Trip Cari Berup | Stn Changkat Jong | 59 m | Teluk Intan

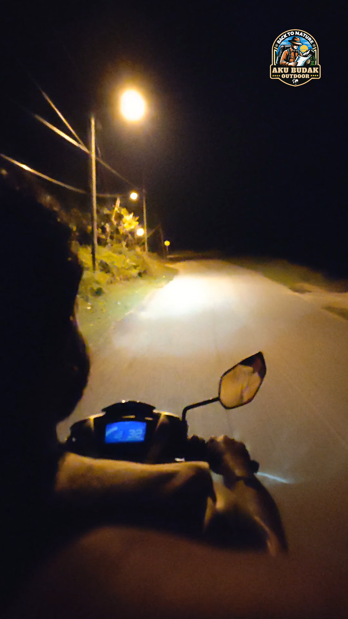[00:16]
Laluan jalannya elok disebabkan ada menara telekom bersebelahannya. Jalan waktu malam kat sini agak seram sikit sebab lampu jalan kejap ada kejap takda.